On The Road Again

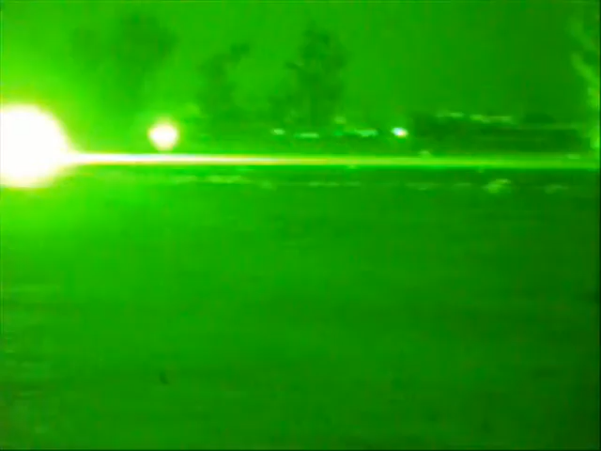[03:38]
Every this truck right here is IND, the Iraqi National Guard.
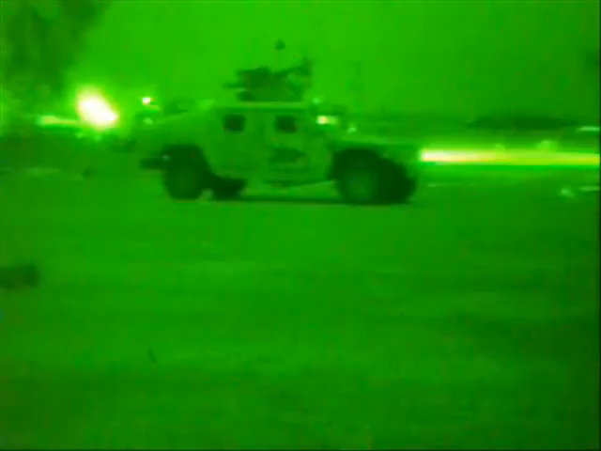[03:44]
Gotta watch out with them, so they kind of shoot all over the place.
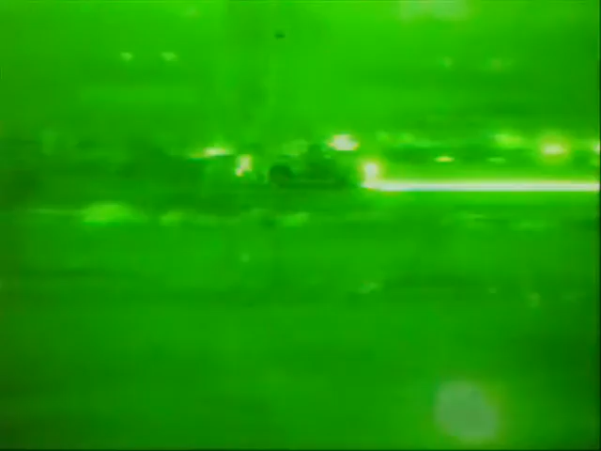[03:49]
Coming up, this is where one of the roadside bombs went off.
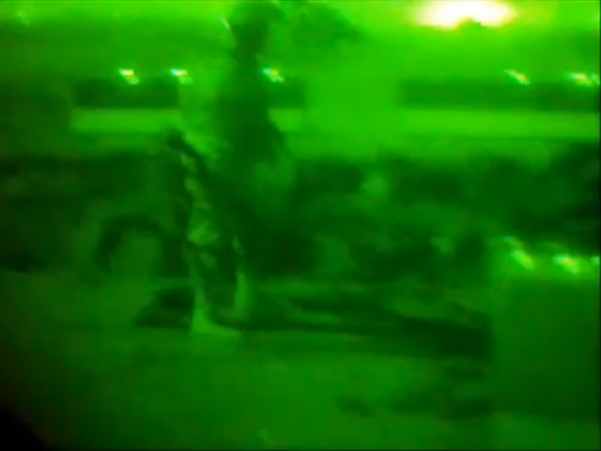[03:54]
Later in the evening, see what it did to the road.
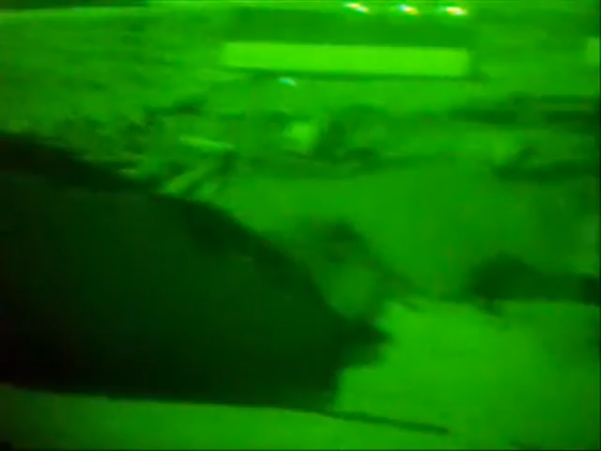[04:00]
Totally destroyed it. It's wet, huh?